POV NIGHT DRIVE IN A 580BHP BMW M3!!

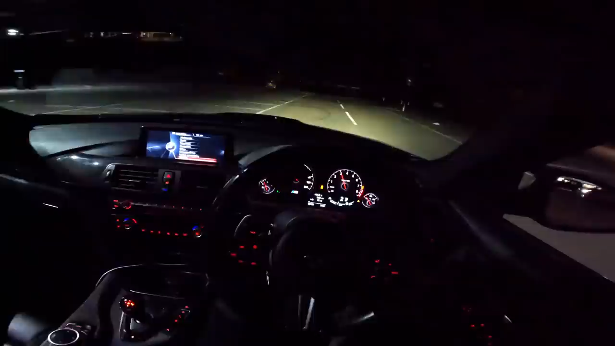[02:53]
Let's get the steering wheel down just a little bit. There you go.
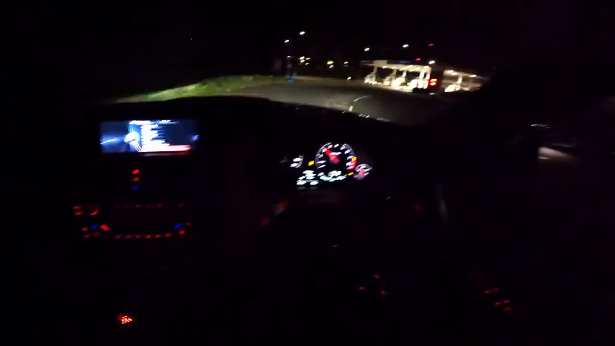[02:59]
There you go. Rikki driving precision. Obviously, you guys know the M3s by now, man.
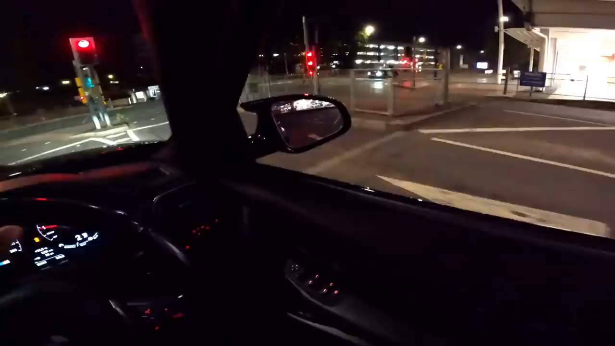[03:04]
There's so many different driving settings. We've got ferocity speed settings on the gears box. So, we can obviously slow down or speed up the gear shifts. We've got it in the fastest setting. It gives it a bit of an exaggerated thump when you change shifts. Of course, it changes shifts as fast as possible for maybe performance driving.
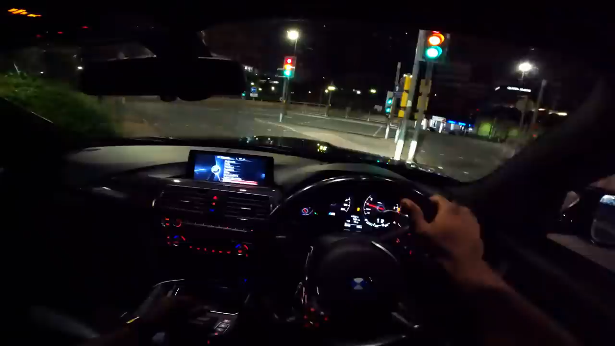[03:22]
But we know these cars, they do get a little upset, don't they, on the rear end. Man, this car is loud.
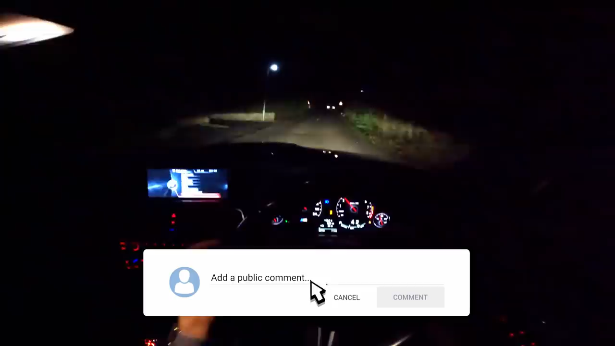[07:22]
That exhaust tone combined with the intake up front. Wow, listen to that, boy. Sick. It's mad. That tiny bit of water that we just went over was easily enough to spin up the rear wheels. Quickly upshifted. Crazy, man. I'm just flicking through the gears and we're just keeping it moving, bruv.